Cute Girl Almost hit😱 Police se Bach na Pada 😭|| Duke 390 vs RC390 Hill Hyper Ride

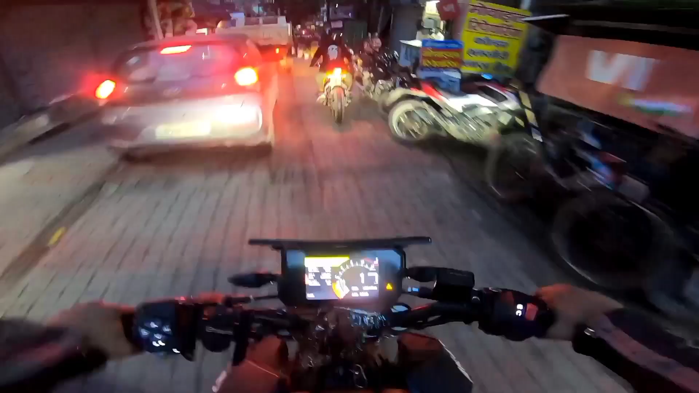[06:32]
तो आप देख सकते हो भाई कनप्रयाग का नाइट व्यू।